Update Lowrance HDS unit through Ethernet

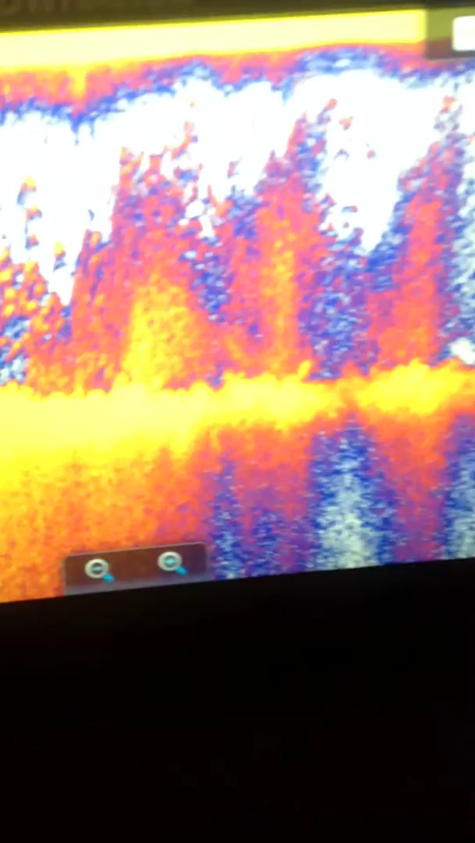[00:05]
I'm going to make a short video to show guys how to update Lorenz's product via Ethernet. This applies to HDS units. I'm going to use this card,
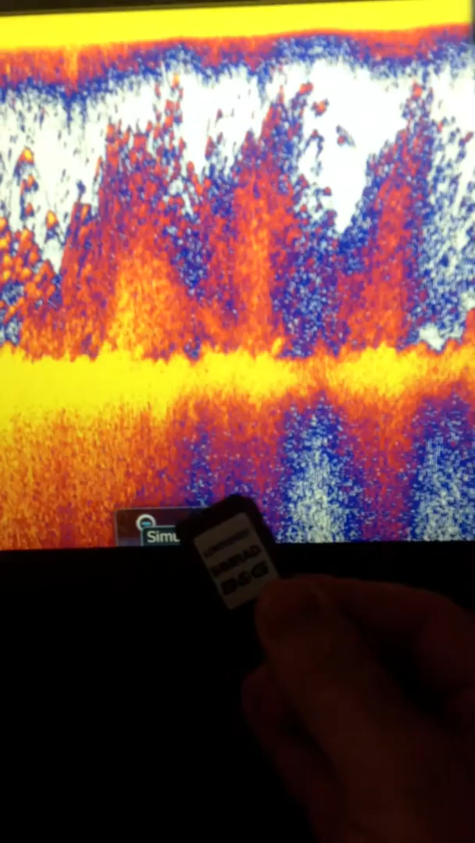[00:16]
the standard software update card that most of our pro staffers have received and that's carried by a lot of our retailers.
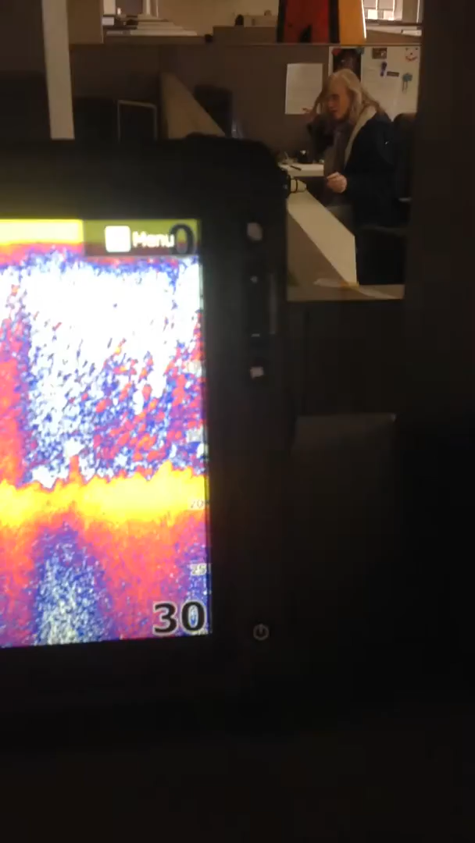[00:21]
We're going to use this HDS 12 Touch to update this HDS 5.
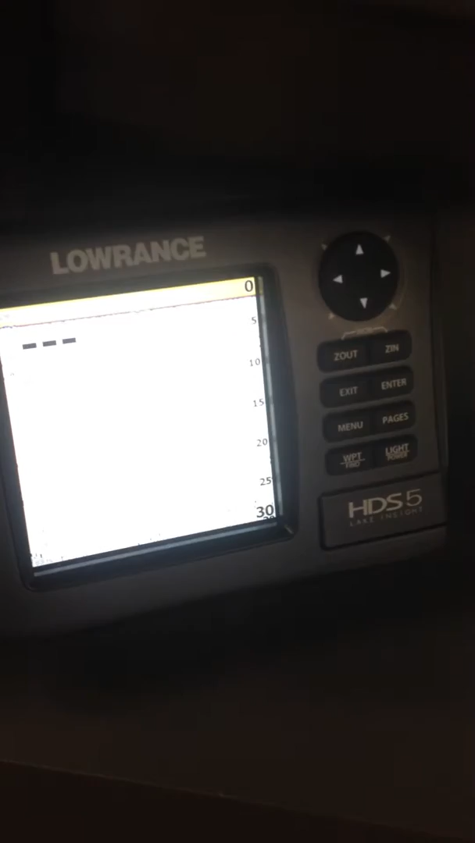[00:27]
This is a very handy feature to use for things like the HDS 5X which is a
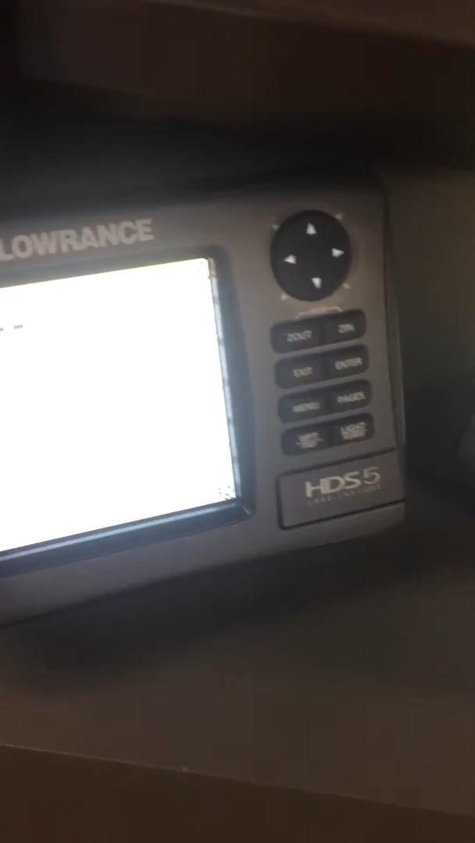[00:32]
sonar only unit and does not have its own map card so you cannot use a card
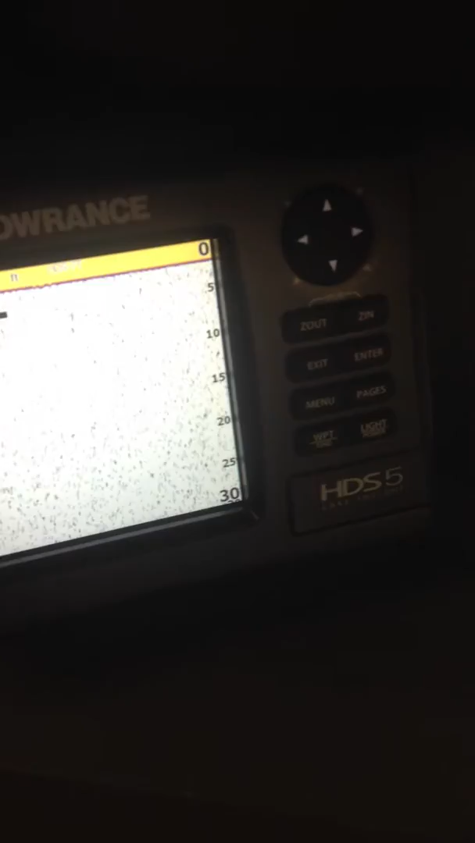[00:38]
to update the software in the unit but you can via Ethernet update units remotely.
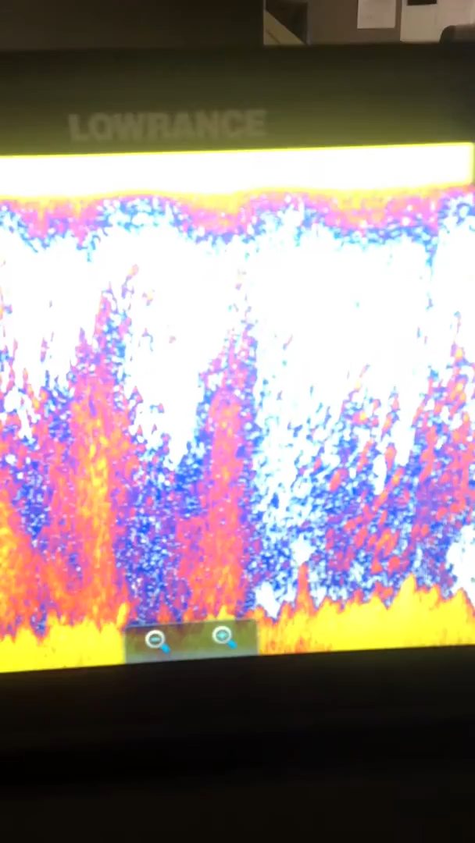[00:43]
So how we're going to do this, take this card,
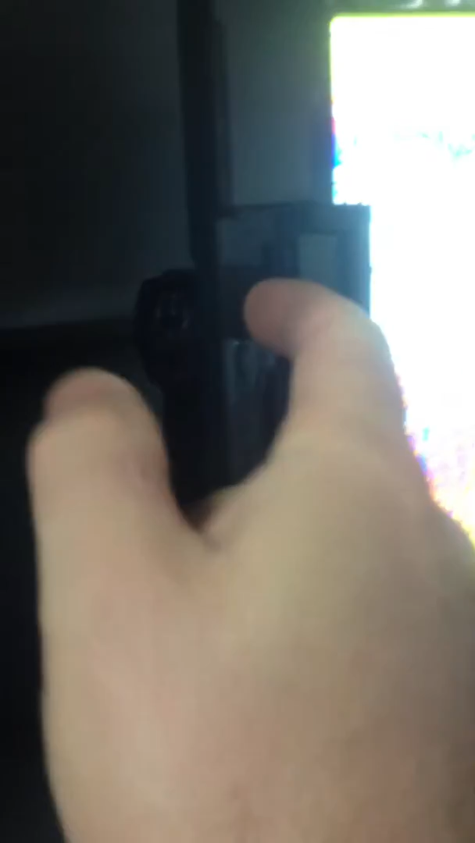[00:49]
the same exact software that you get from our website that would update an HDS 5 already,
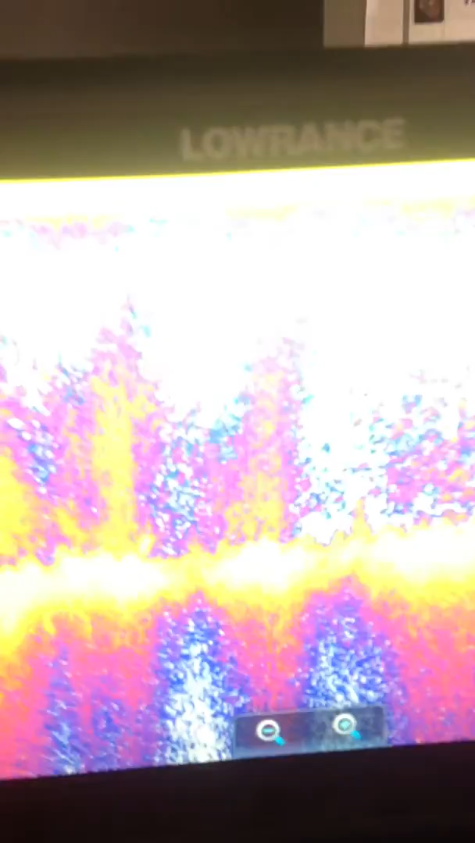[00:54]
you can use from another unit via Ethernet to update that unit.
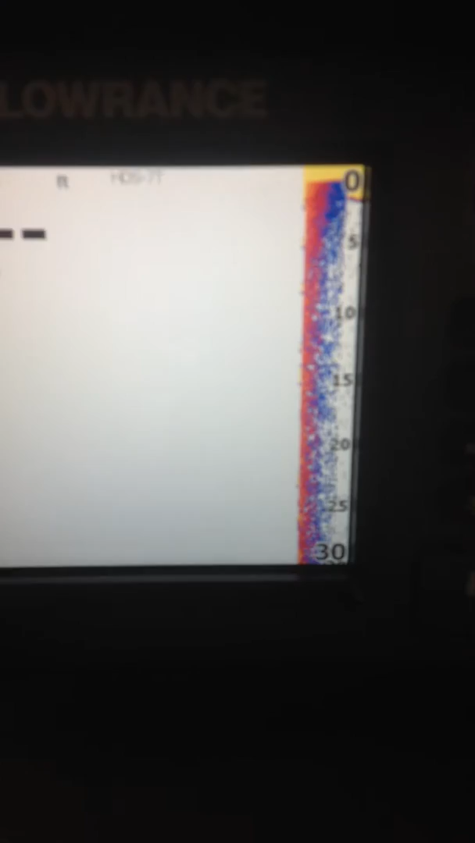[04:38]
has a map chip built into it, you can use that unit to upgrade another one.
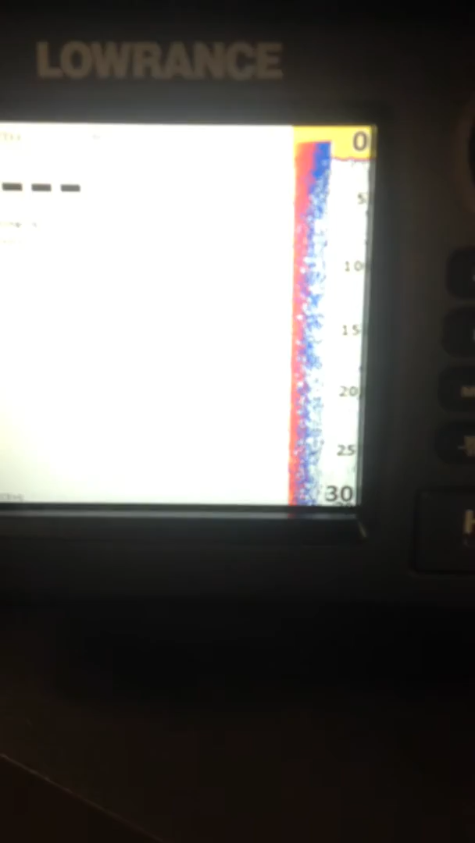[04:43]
So once this unit is up and going, we're going to press the menu button twice.
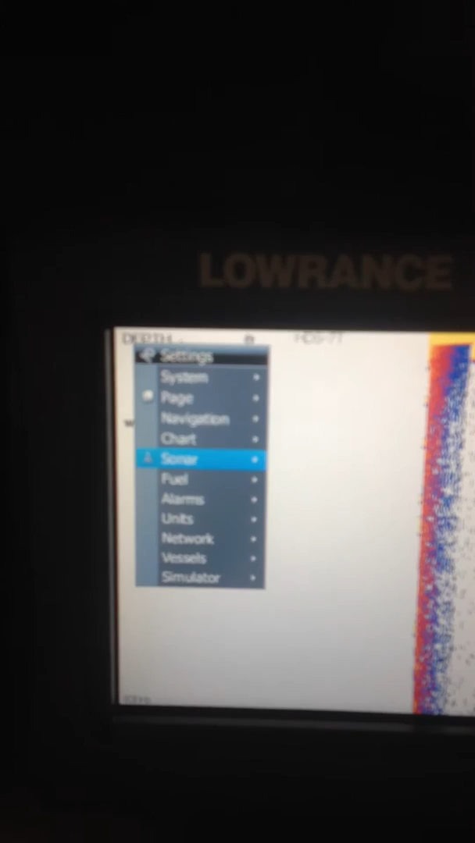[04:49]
Go to system, enter, about, enter,
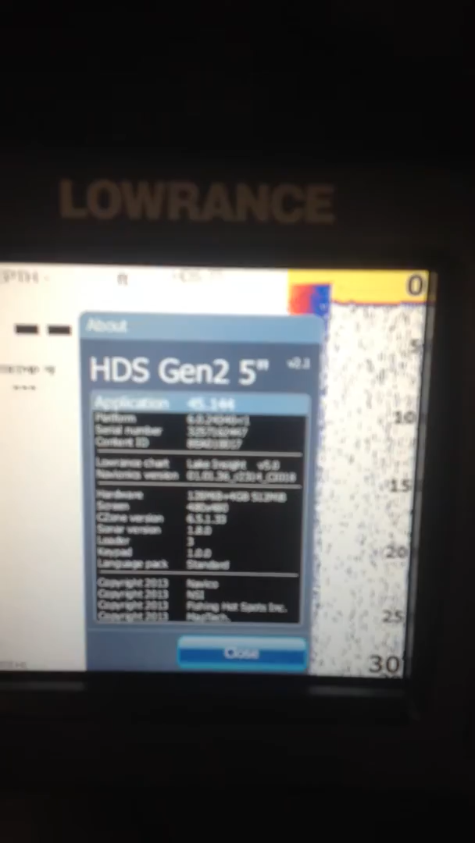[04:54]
and there it is at the top, software version 2.1.
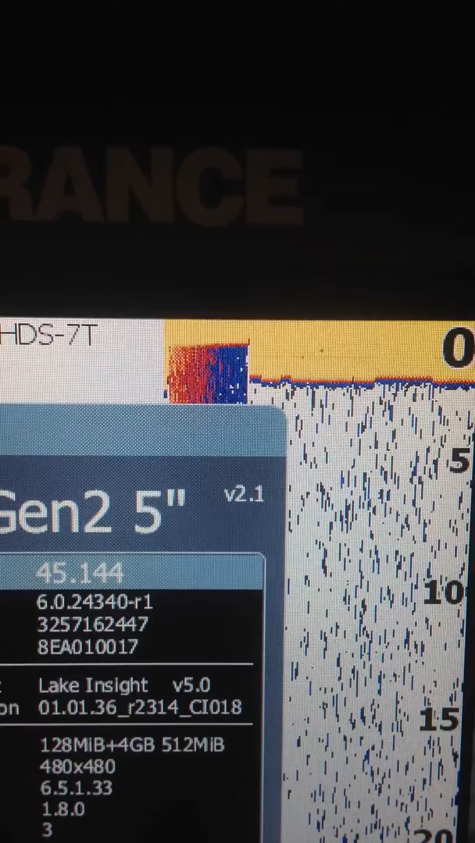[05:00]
So that got the new update. Now we're going to come back up here to the 5, press OK, and we're done.